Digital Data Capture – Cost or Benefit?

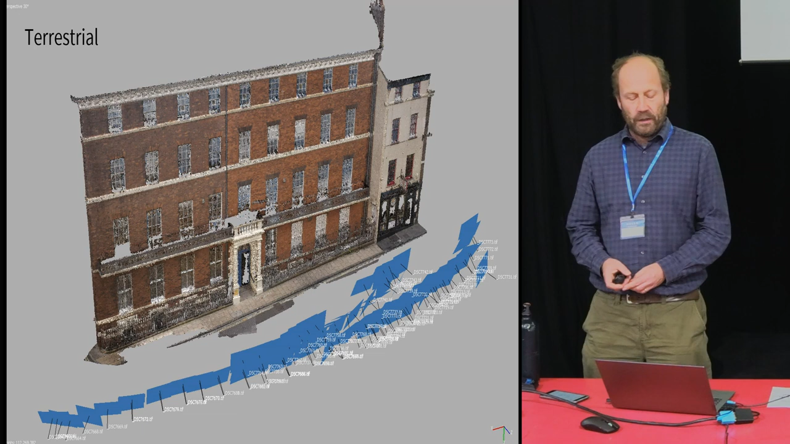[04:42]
and it's generally applied to buildings producing so this is the point cloud but then the auto photo elevation which potentially could be the product itself or people quite often digitize off that to produce the line drawings but
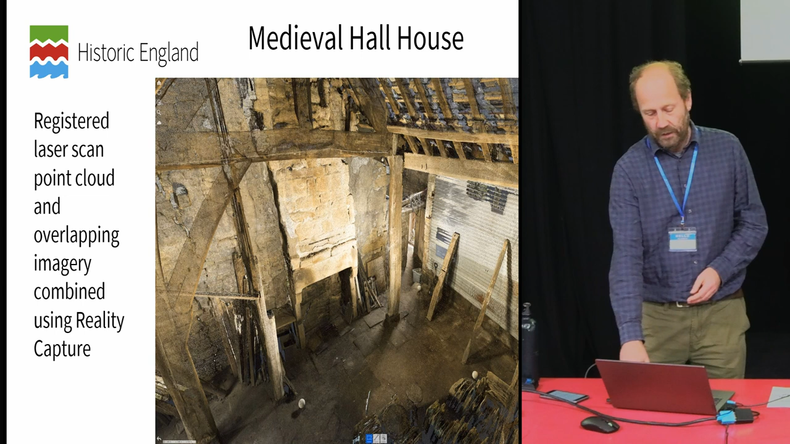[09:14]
in capturing reality to produce these various 3d models or the photos that
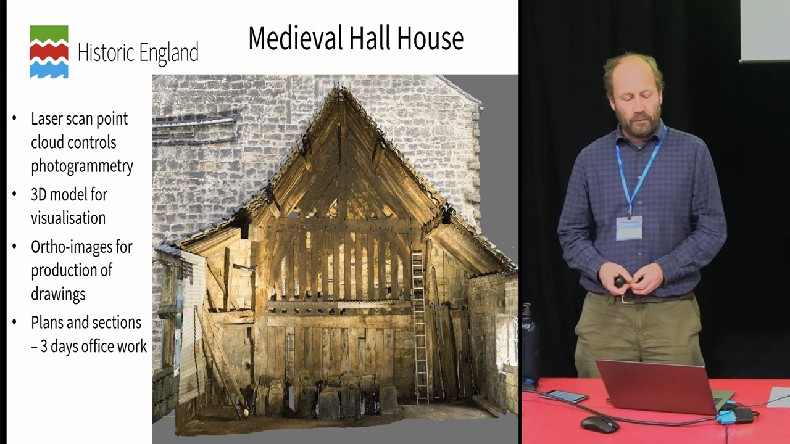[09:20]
uh either laser scan data or the author photos could be used for the production of drawings which was done in about three days so as well as these sections as plans and external